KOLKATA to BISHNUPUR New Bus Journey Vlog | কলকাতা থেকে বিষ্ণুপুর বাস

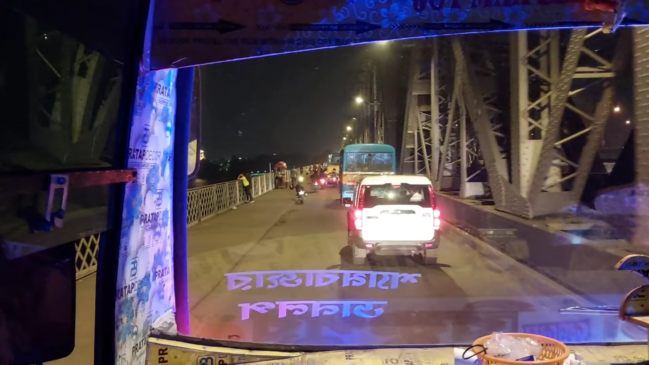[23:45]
সেই যে শুরু হয়েছে শিয়াখালার ওখান থেকে পুরো ডানকুনি জ্যাম, তারপর কালীতলায় জ্যাম,
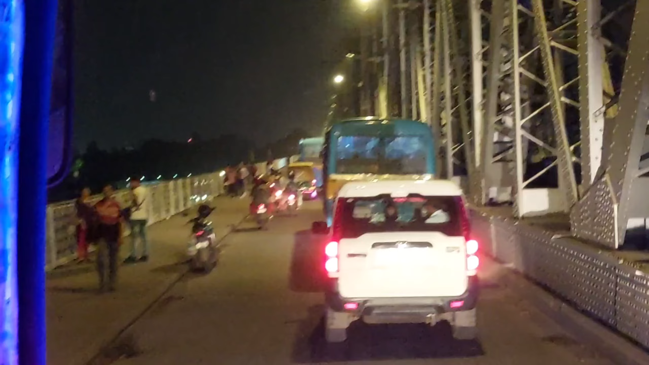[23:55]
এখন আবার বালি ব্রিজও পুরো রাস্তা জ্যাম।